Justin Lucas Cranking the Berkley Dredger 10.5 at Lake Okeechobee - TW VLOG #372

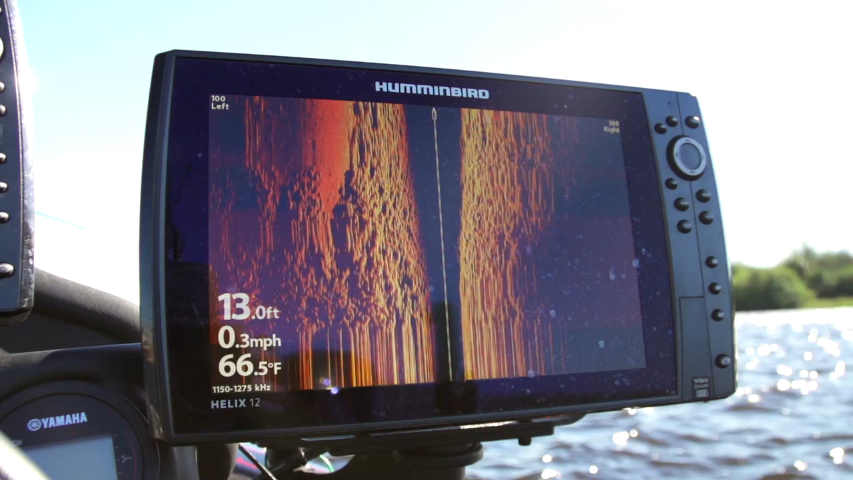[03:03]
On screen: depth 13.0 ft, water 66.5°F, speed 0.3 mph
a little bit further make them a little ledge down there and gonna go ahead and be a nice current block for those fish so that's what that last fish